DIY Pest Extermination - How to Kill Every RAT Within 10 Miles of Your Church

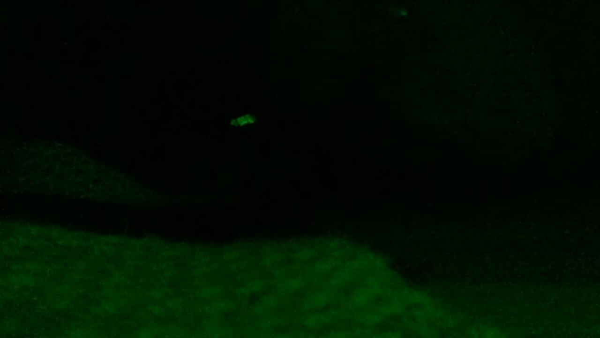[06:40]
Okay, fuck it's pitch black in here, now it's pitch black in here, uh, okay, uh, fuck fucking shit,
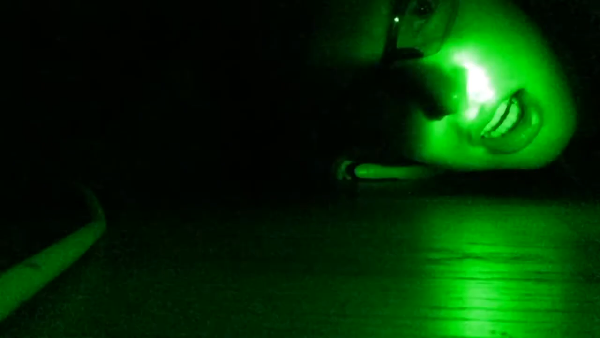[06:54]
uh, I made it into the den, I've, I'm crawling around in here and gotta say it's real tight, and it's pitch black, so I can't see a thing, whew,
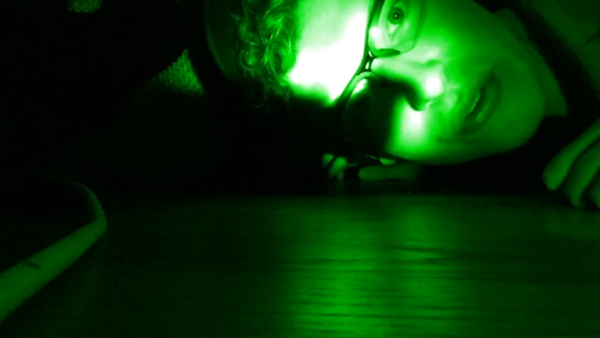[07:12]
there's noises coming left and right, what, this one's for the viewers, make sure you leave a like and subscribe when you're,
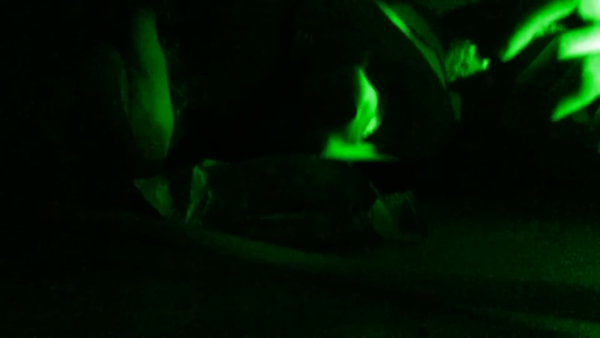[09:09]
the cliff bar attracted the, the rodent, oh, no, oh, shit, I gotta get some footage of this,
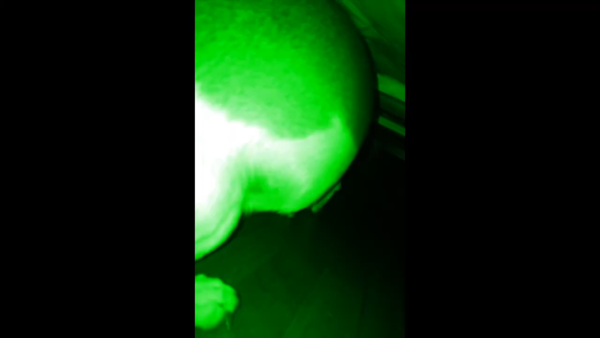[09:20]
oh, it's huge, oh, don't hurt me, oh,